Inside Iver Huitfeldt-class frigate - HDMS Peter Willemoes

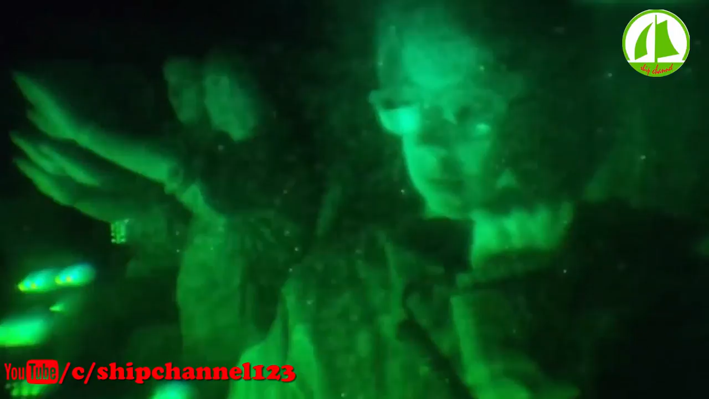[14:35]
Navigation Officer Cassandra spots a suspicious vessel steaming through restricted waters.
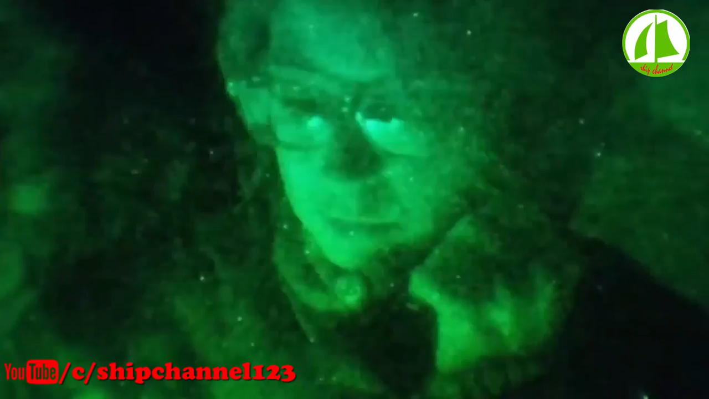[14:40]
Merchant vessel Seidenfaden. This is Danish Navy warship Foxtrot 362 calling you on channel 69.
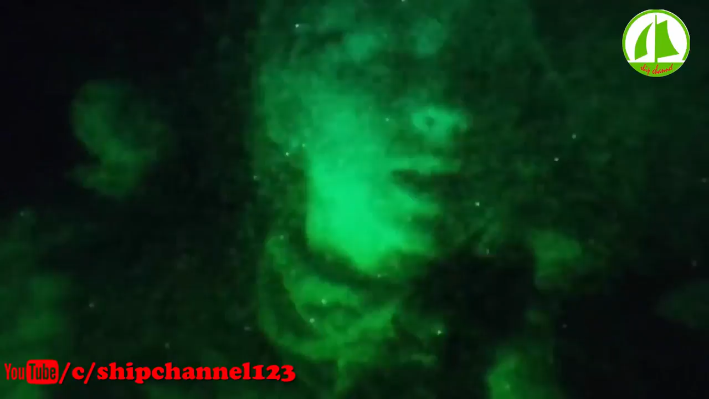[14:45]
Over. This is an exclusive zone, and therefore she is not supposed to be here.
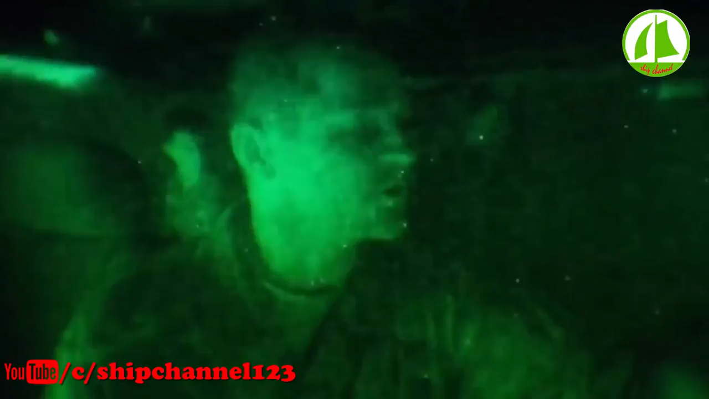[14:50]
This is Foxtrot 362. Cassandra continues to push for answers.
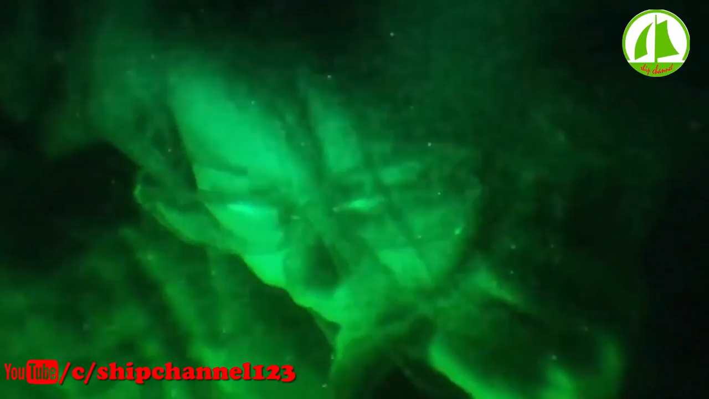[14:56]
I request you state your port of origin, your flag, port of registry,
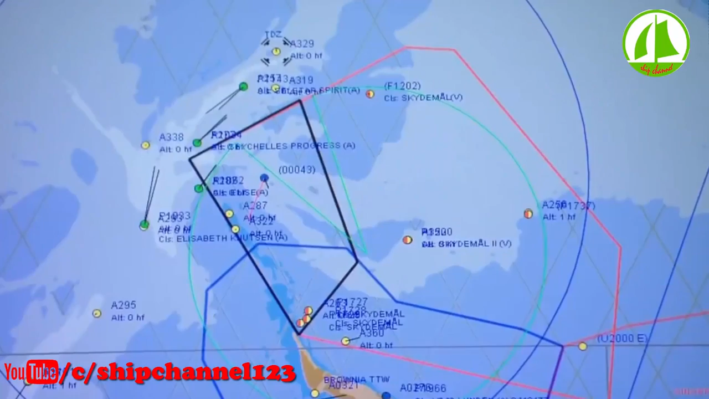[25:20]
But the radar indicates that the attack is not over. We have two surface combatants.